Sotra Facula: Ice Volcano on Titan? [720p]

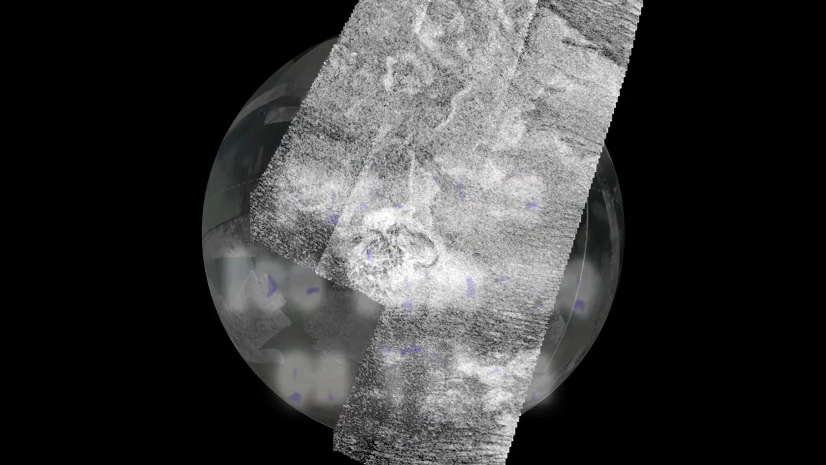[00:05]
Sotrafakula on Titan is the best case yet of a cryovolcano in the outer solar system.
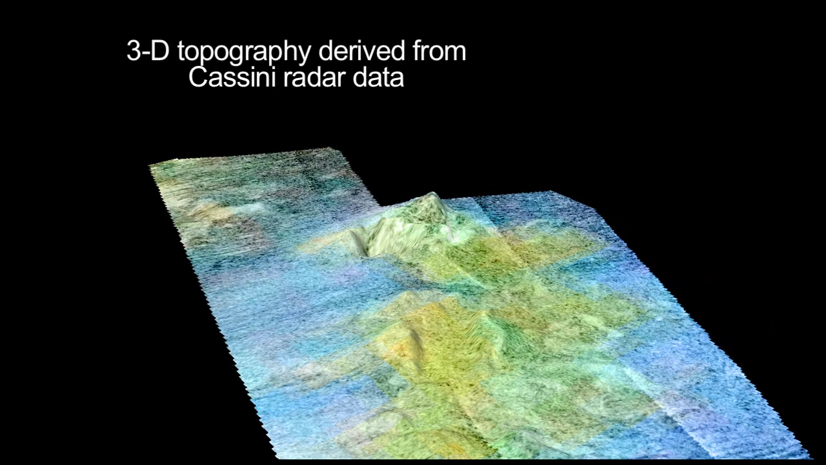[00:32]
This is false color to distinguish the different compositions of the surface.
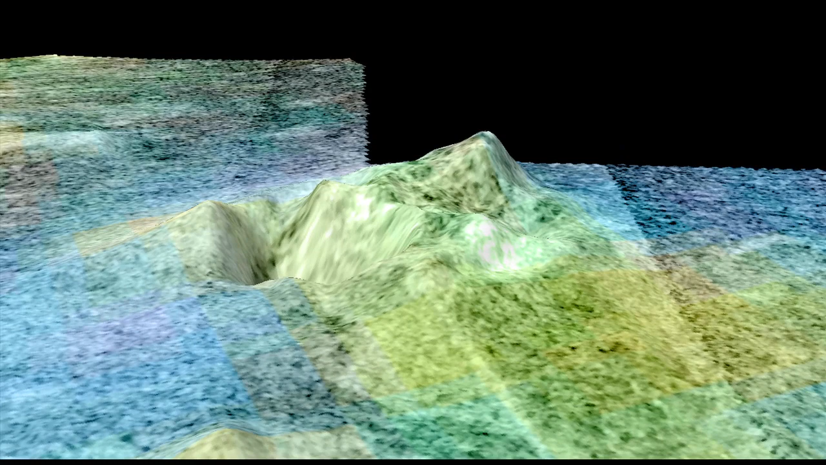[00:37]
So the green areas are what we think are the volcanic areas, while the blues would be fields of sand dunes.
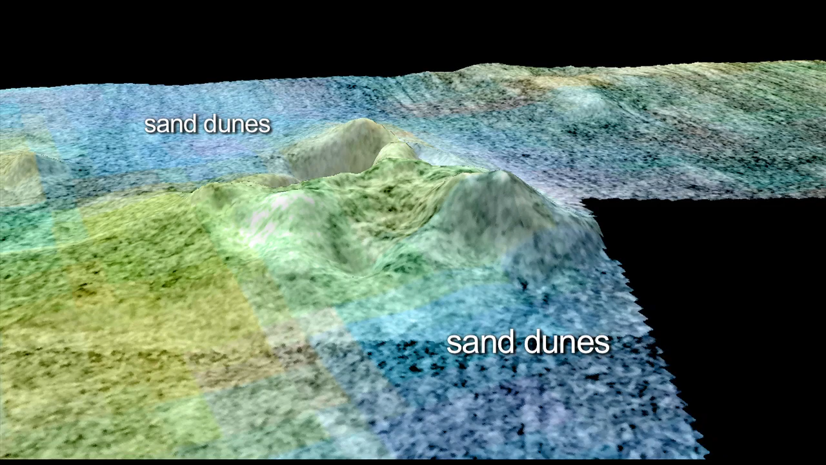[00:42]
Now we change the color scheme. The reds and yellows are highs, the blues are lows. When we got the topography, we see this tall mountain is about a thousand meters tall.